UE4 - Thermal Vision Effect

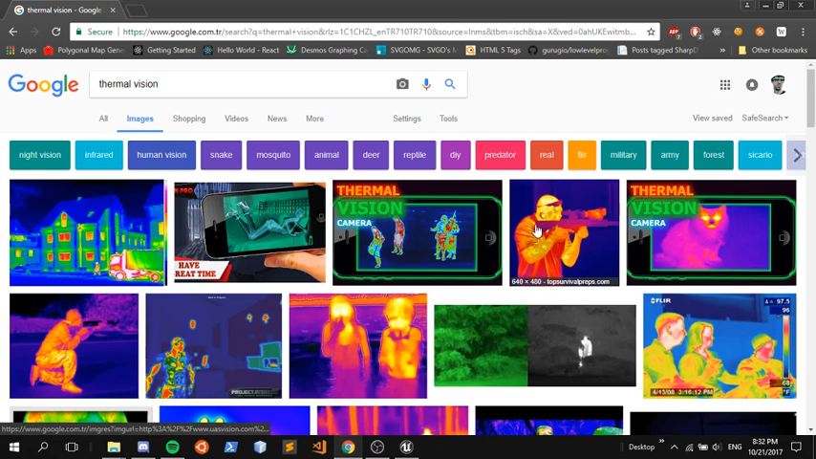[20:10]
And it cools out as they get to the edge. Here. And we're not getting that. With this.